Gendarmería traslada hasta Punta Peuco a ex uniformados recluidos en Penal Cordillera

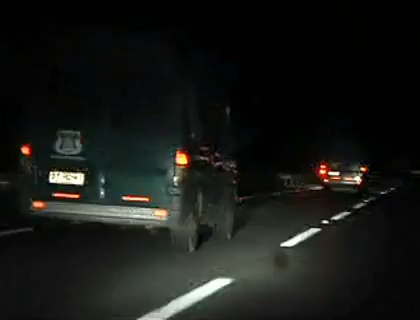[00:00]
Seguimos a, no sé cuánto, 5 o 10 metros, bastantes 7 mil pegados a lo que son estos dos camionetas de gendarmería que van con balizas.